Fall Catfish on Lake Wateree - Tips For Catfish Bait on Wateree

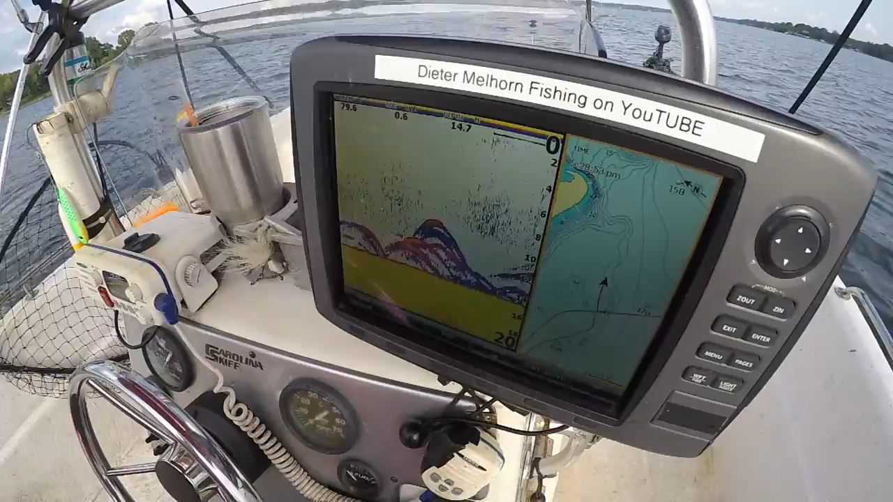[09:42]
Looks a little bit like stripers to me. It's hard to tell. Hard to tell. Not usually the kind of signature I assign to a catfish.